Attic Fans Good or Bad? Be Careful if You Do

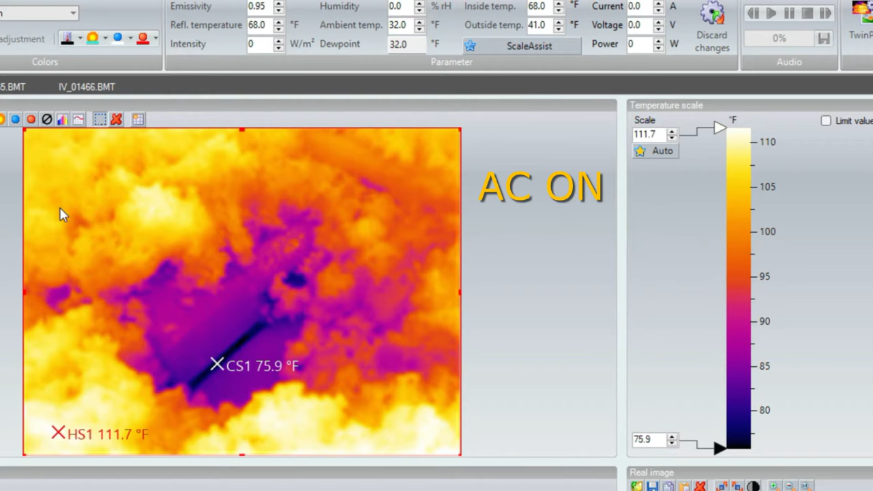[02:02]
On screen: scale top 111.7°F
I was really amazed at the temperature variance around the gaps and connections to the house.
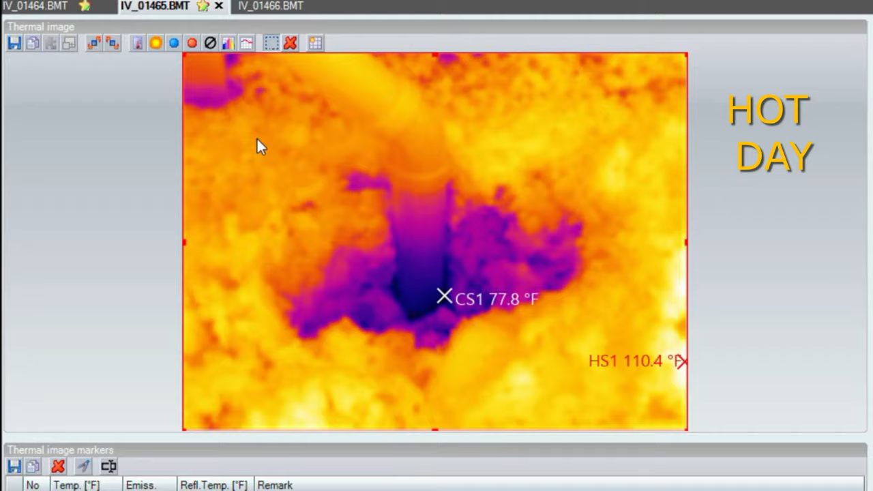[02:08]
This scenario is far from ideal. So what can you do?